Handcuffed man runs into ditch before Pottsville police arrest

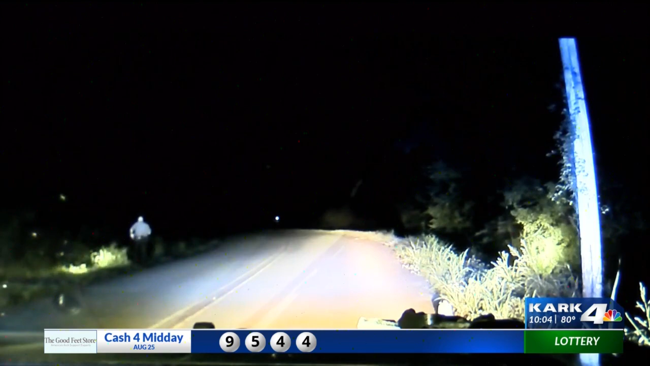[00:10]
Pottsville police catch up with a wanted man after he took off while in custody early this morning, still in handcuffs.
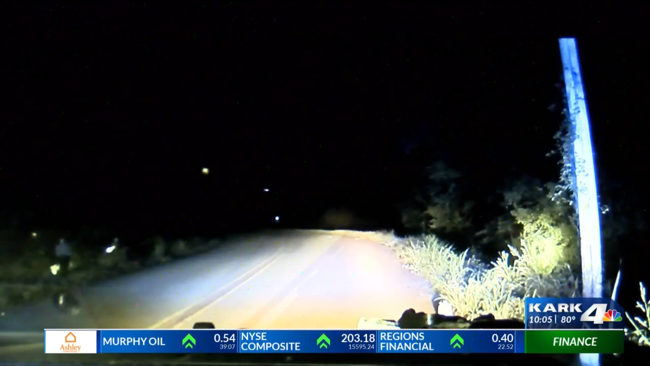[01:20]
After a short conversation with police, walk up here now! He continued down a ditch. Just getting to this point took about a 3-minute walk downstream.